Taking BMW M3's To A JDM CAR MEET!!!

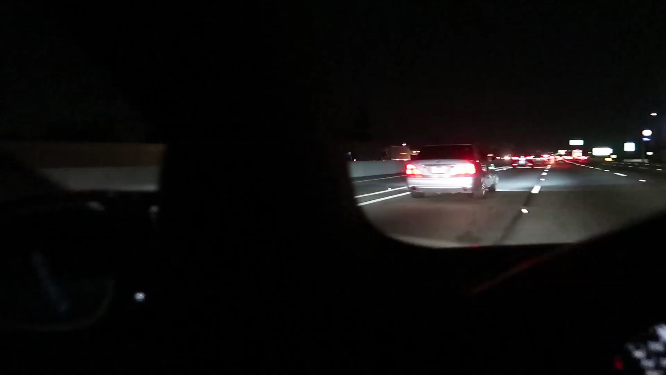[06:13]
look what we found on the way home look at that emo that does not sound stock bro that just sounds crazy
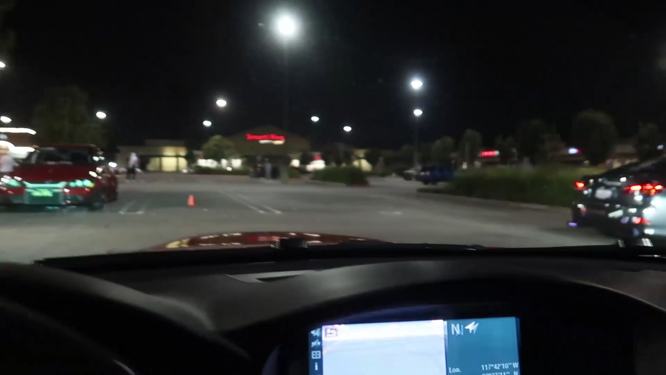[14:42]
Bro that dude is so slammed This car was pretty sick We were here for a good like two hours Just kicking it
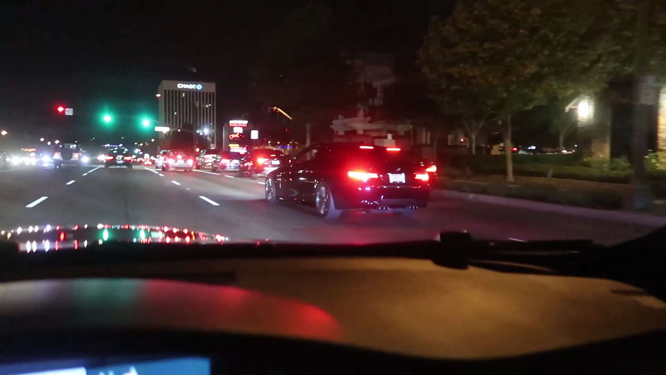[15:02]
Dude this M3 is so loud Guys I cannot exaggerate How loud this M3 is